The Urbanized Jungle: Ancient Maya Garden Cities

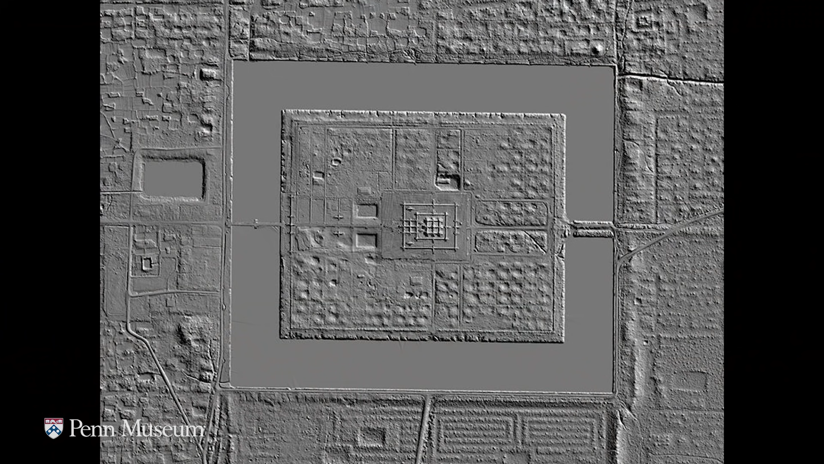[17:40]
If you take away all the trees, in ways that I'm going to describe in a minute, you can see that there's a massive city underneath this. But what we thought to be effectively parkland is surrounded by all of these very gridded,
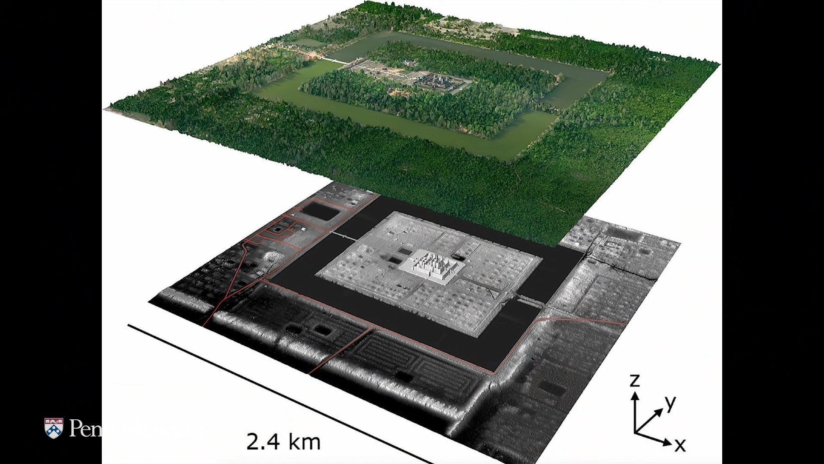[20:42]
So this is how Angkor Wat was sort of peeled away, showing these garden-like features no one had ever even suspected before.
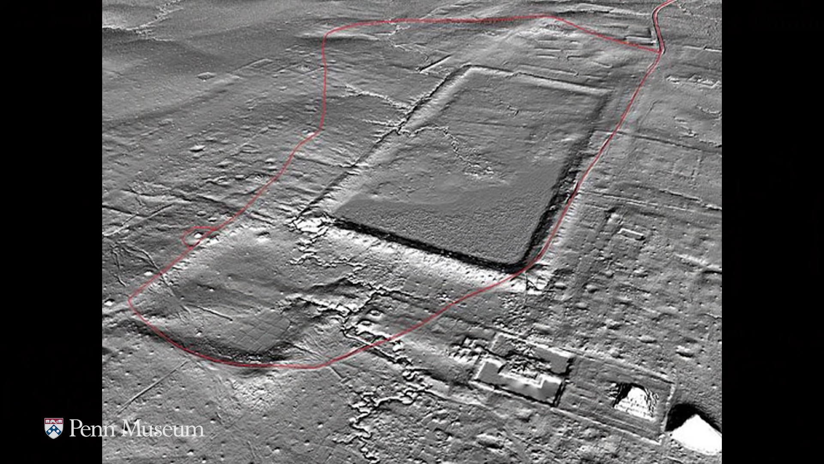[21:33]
Again, this is all covered in forest. It's only because of LIDAR we're able to see down to the ground level.
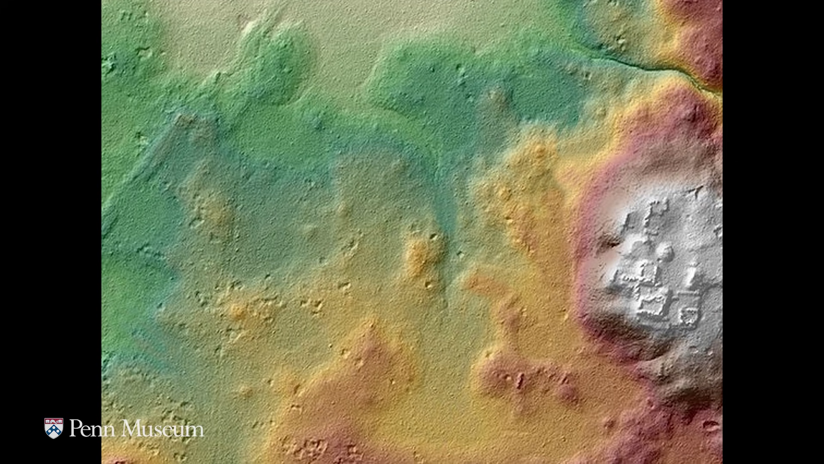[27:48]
And with LiDAR, we can trace their paths. The faint one here, the much bigger one here.
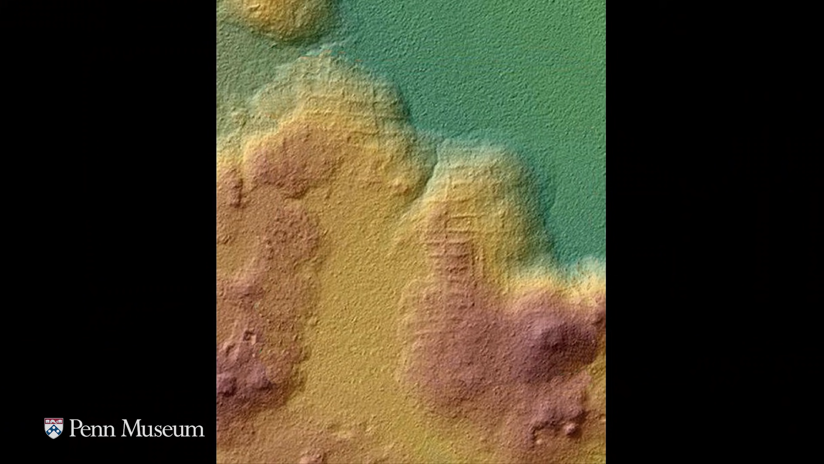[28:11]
These sort of pen-like structures, almost as if they're sort of kind of cattle herding stations or something like that. But the Maya didn't have those kinds of animals.
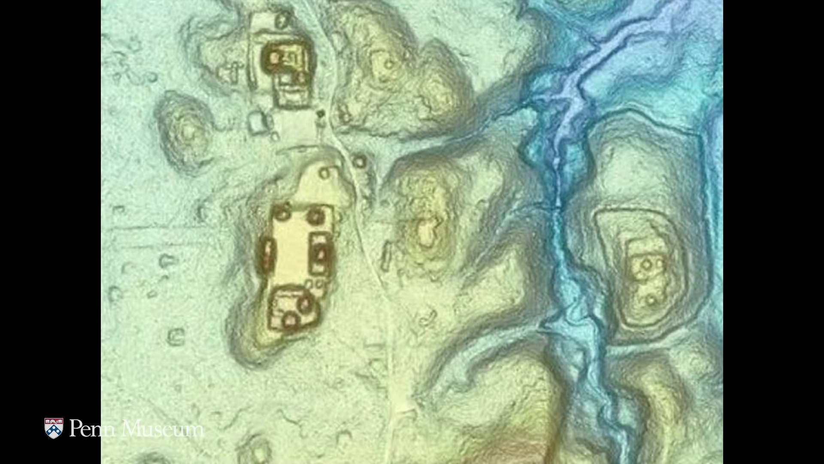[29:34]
What we're seeing, and these are not natural, this is a trench, and this is another one. This is a double wall system on a hill.
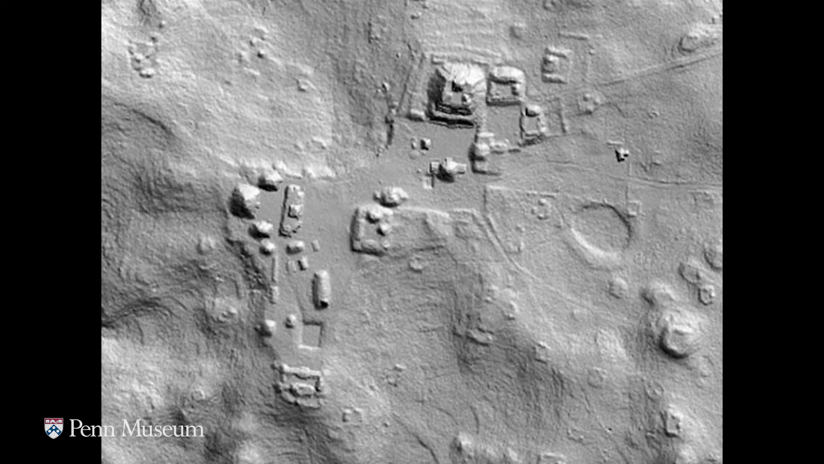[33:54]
And once this kind of information has been processed, this is not the best case. You just about see them here, terracing.